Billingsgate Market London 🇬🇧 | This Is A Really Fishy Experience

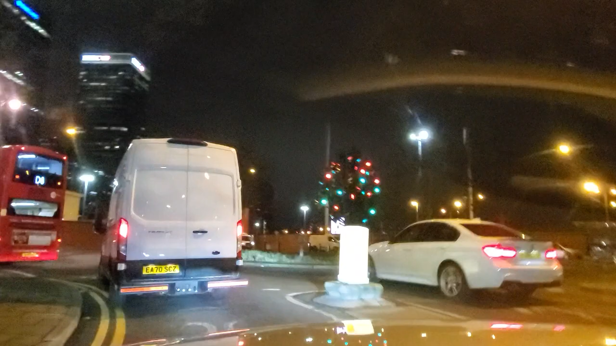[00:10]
Do you know what is Billingsgate? There it is.
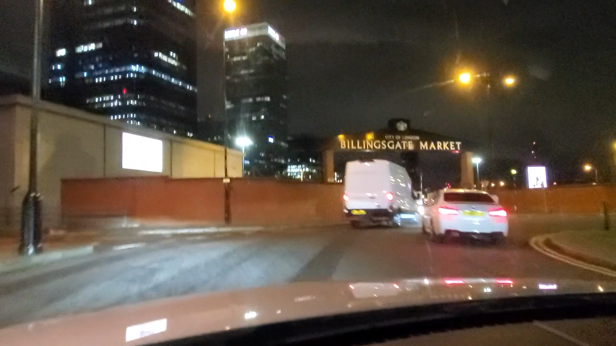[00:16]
Here we are.
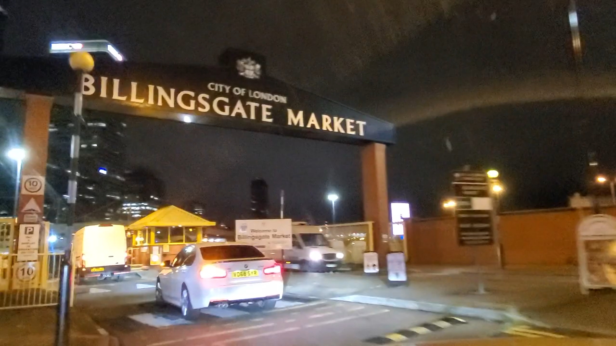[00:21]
Welcome to Billingsgate. Very good.
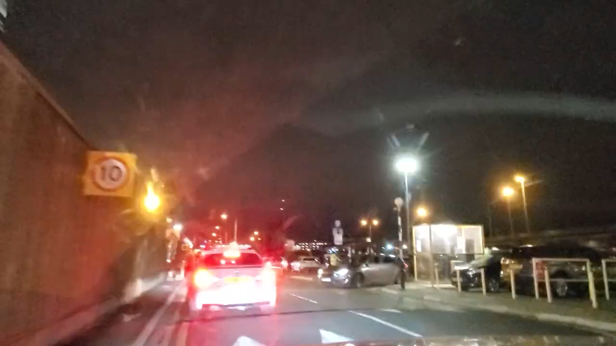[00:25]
So we need to park here.